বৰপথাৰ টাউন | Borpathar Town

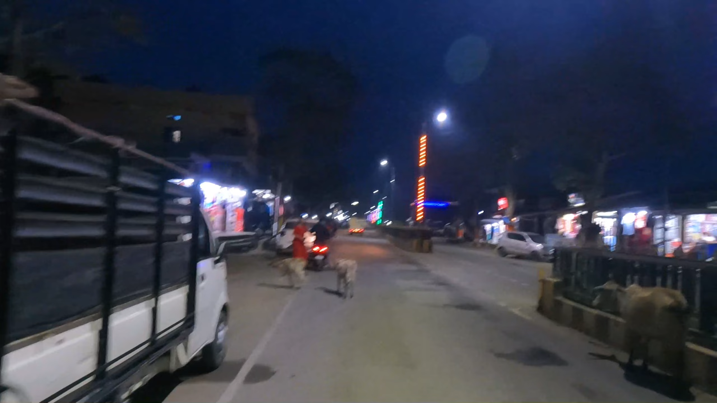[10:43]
ৰাতি ৰাতি ভাল লাগিছে তোৰ সঁচাকৈ ফ্ৰেণ্ডছ চাওক, গোটেই ঝিক জাক ঝিক জাক গোটেই সেইবিলাক ধুনীয়াকৈ লাইট লগাই আছে। এই গুৱাহাটীতে এনেকুৱা লগাই আছে ন বা ষ্ট্ৰীট লাইটবিলাকত, মই পাহৰি দিওঁ ফ্ৰেণ্ডছ।